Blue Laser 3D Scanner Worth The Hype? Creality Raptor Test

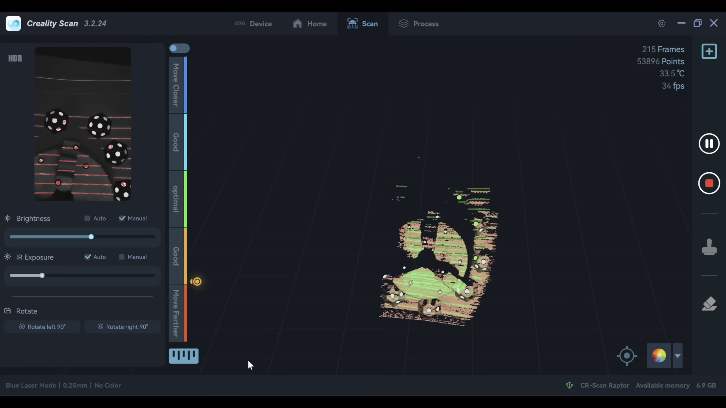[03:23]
but just holding the right distance and moving at the right speed and not throwing off your angles took a little bit of trying.
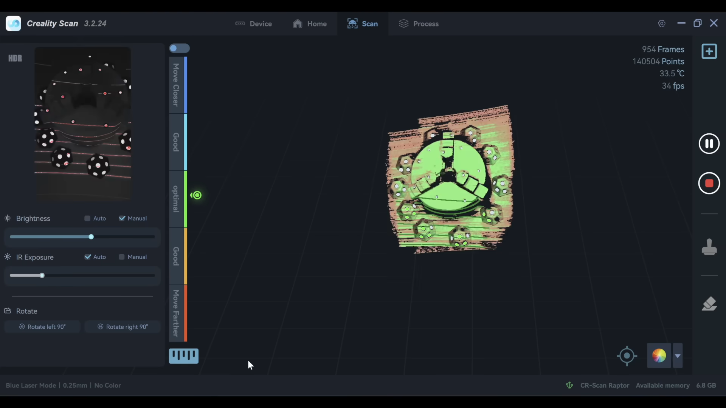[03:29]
Now there were a few tracking errors that popped up from time to time and
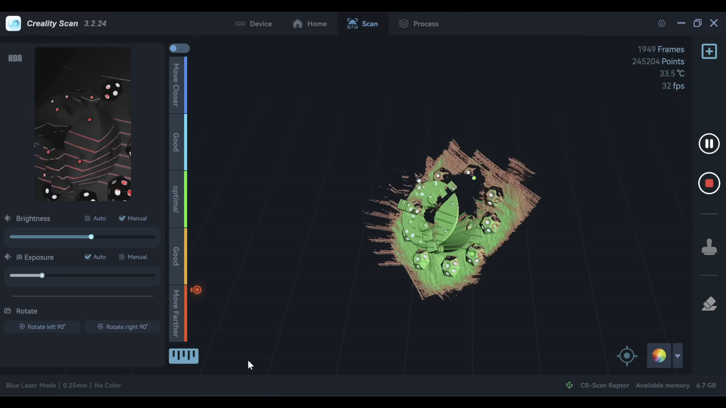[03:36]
in the blue light mode with the markers they were hardly an interruption at
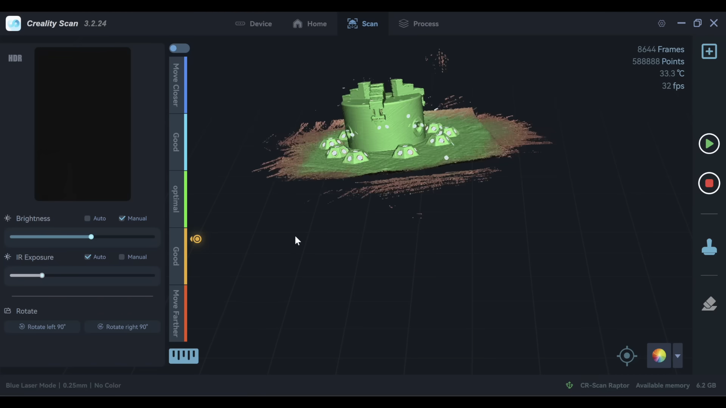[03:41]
all because it would just correct so fast that I didn't need to do anything about it I didn't really need to wait for it
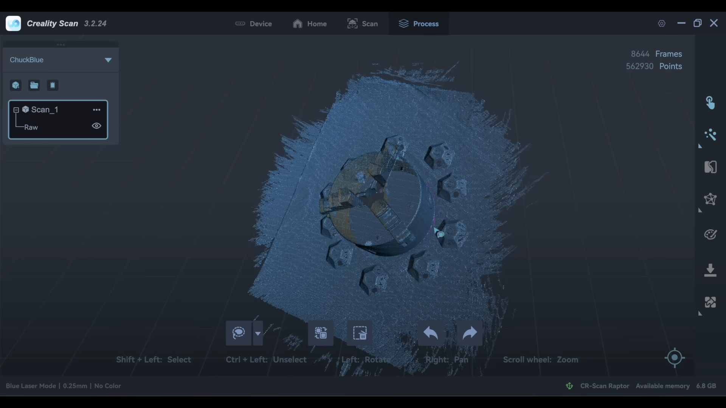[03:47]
but this is the result that I got there's some extra data I can just delete here
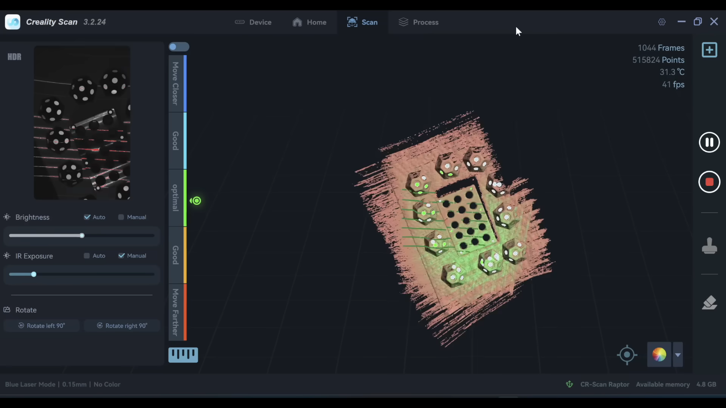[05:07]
and it is going really smoothly I just wanted something that I had a real known
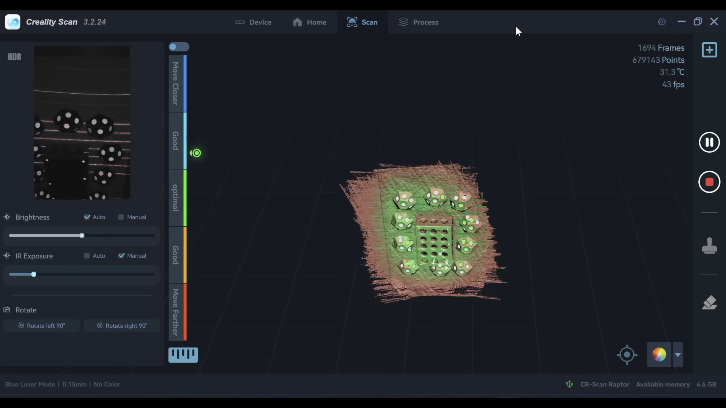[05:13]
size on so that I could measure it in the software it's pretty neat to see how well it picked up down inside those holes and I just needed to approach it from a bunch of
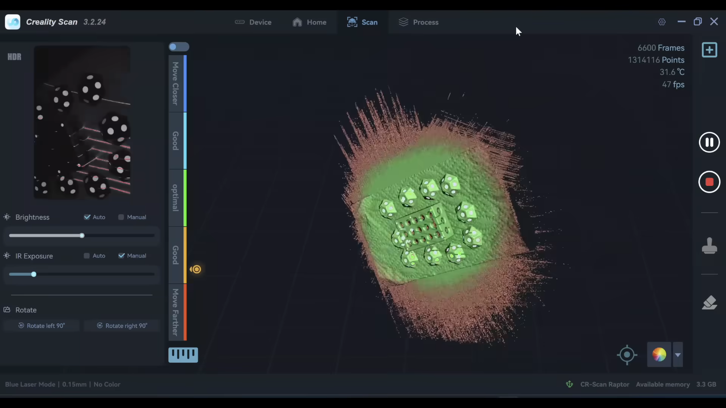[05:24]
different angles now you can see that I did continue to run into some tracking errors on
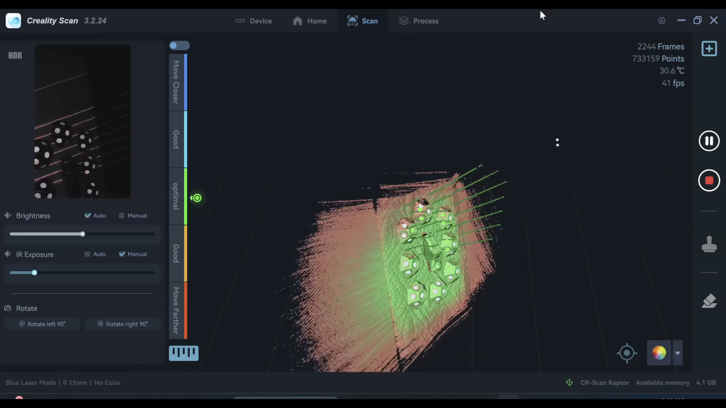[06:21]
errors that came up but the better I got at it the fewer there were and
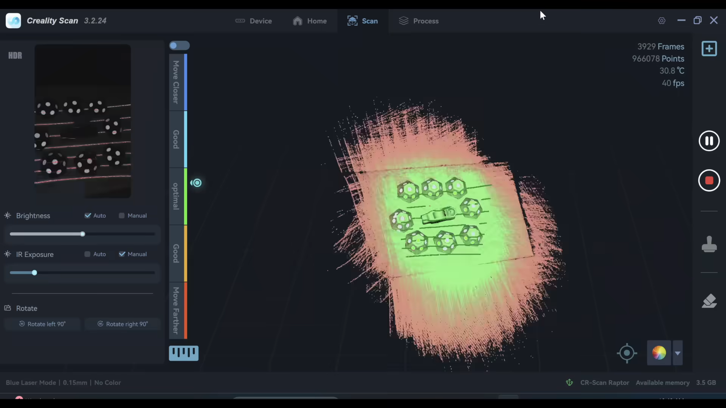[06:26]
so there's some amount of skill to it and once again this wasn't sprayed or coated in any way and it's pretty interesting you can see the texture
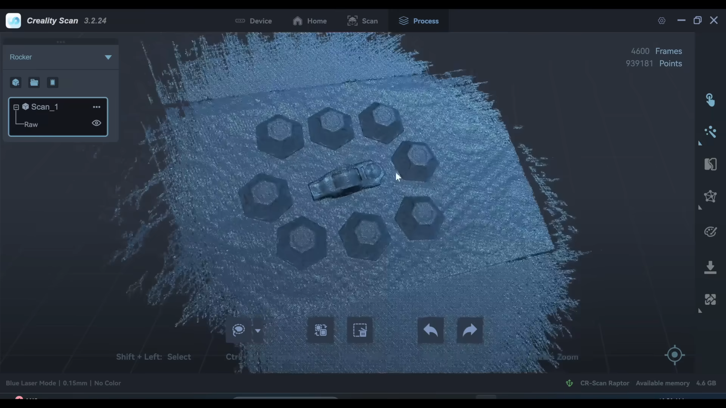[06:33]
on the paper towel that it was sitting on even so uh yeah I don't know I thought that was pretty neat but after trimming away that data this is
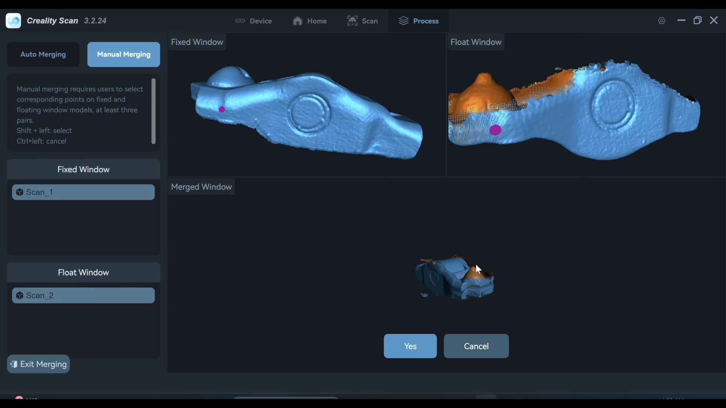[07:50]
get it just right since I was just roughly picking those points so it worked generally but it wasn't right in the right position for me so anyway a little bit more work needed on that
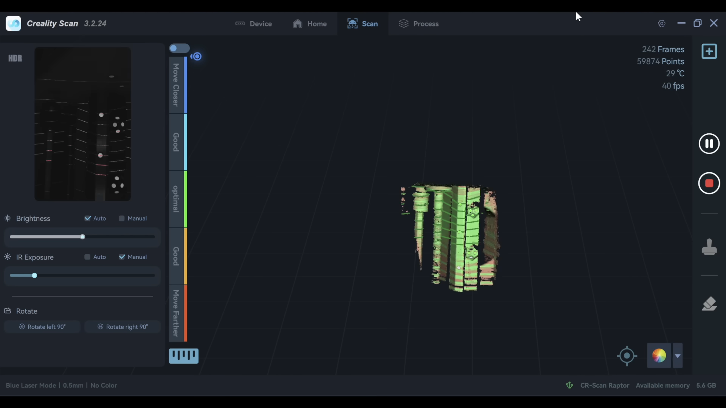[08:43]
here than I did on the other examples but I still made my way through it so that's
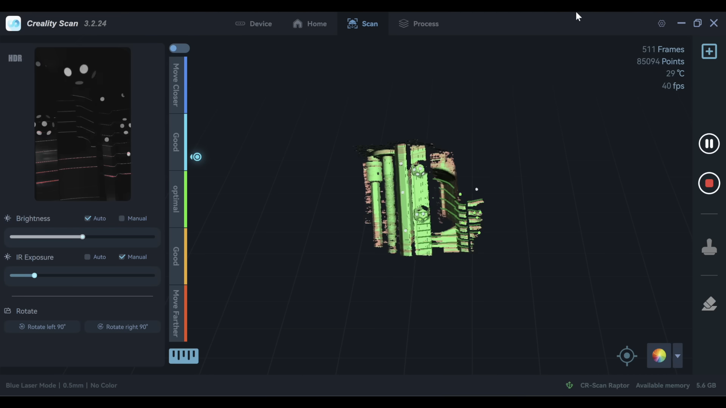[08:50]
the the biggest recommendation I'd have for this is just whatever can be done to improve that tracking
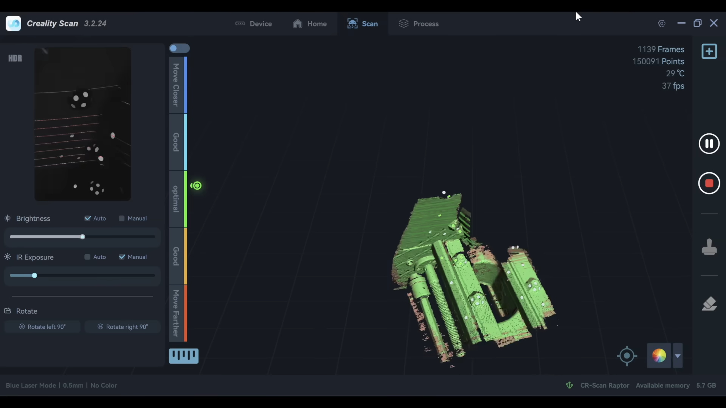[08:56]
but either way it pieces itself together I didn't have
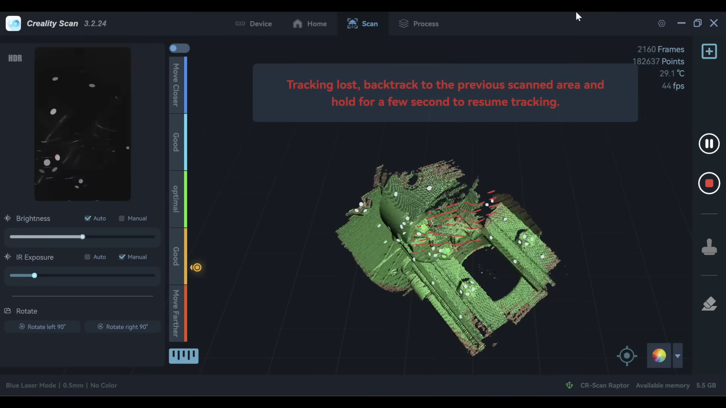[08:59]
to stop or go back or anything like that